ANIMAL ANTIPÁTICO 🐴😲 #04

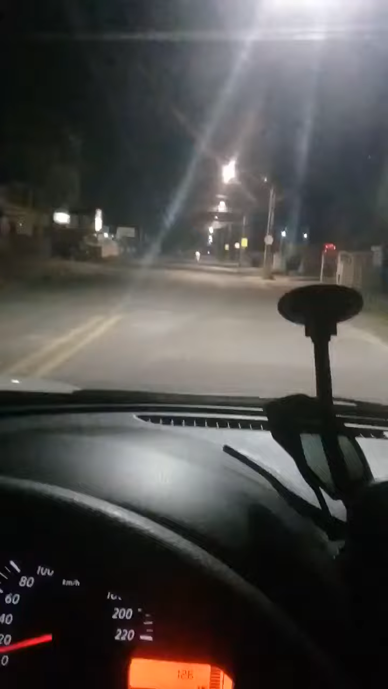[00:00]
Essa vida de Uber é uma loucura. Na madrugada, mais uma vez, andando, eis que vejo uma criatura perambulando. O que será aquilo? Será uma mula sem cabeça? Será um boitatá?
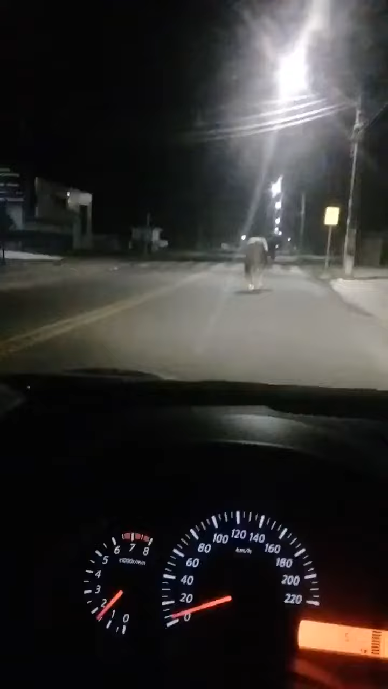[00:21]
O que será isso? Não, eu acho que é um cavalo.
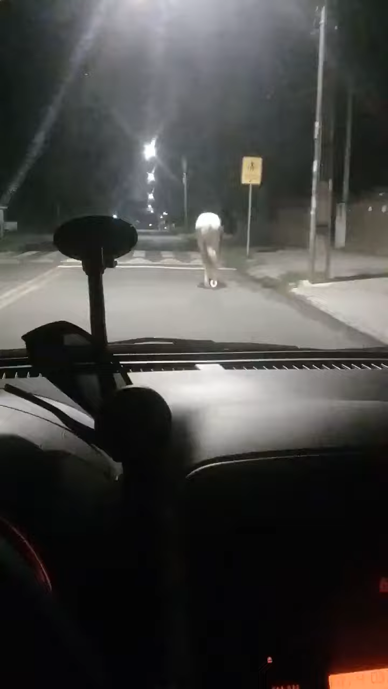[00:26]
Ele está me fechando, eu vou para cá e ele vai para lá. O que é isso?